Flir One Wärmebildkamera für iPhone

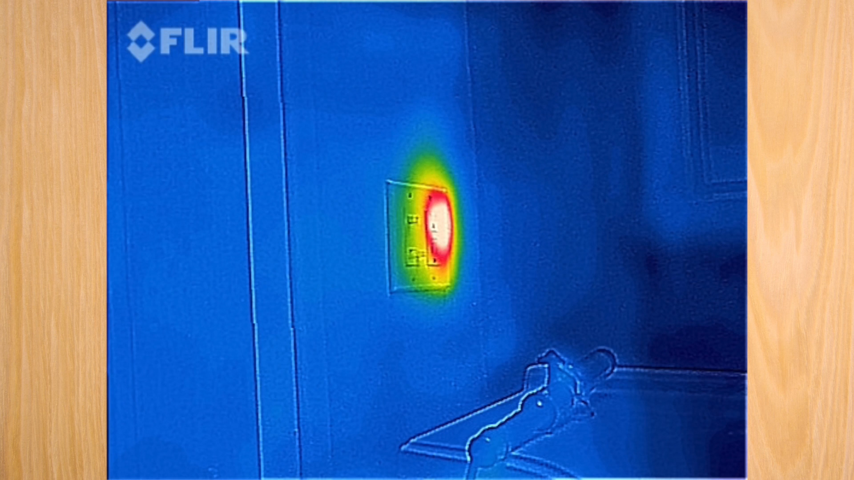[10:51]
dass die eigentliche Infrarot-Auflösung wirklich nur sehr klein ist und dass diese Kamera hervorsticht, indem sie aktuelle Bilder mit diesen
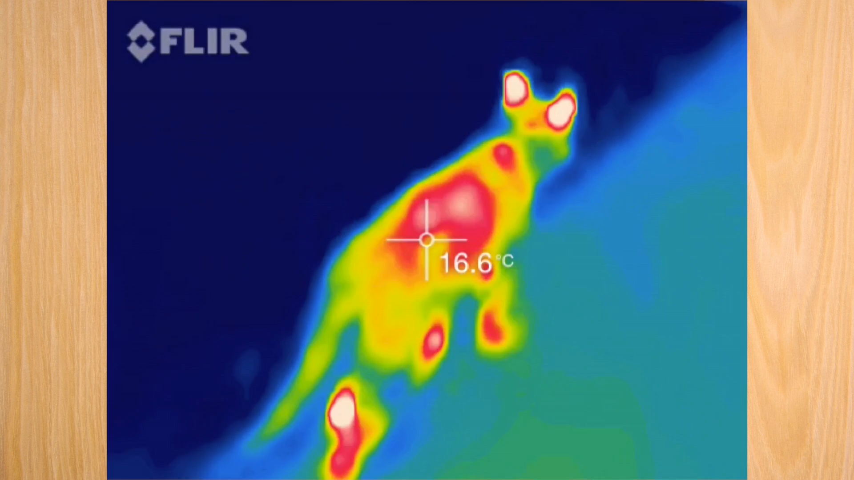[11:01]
On screen: spot 16.6°C
Temperaturdaten vermischt und dadurch mal den Eindruck gewinnt, es hat eine höhere Auflösung. Das muss einem klar sein.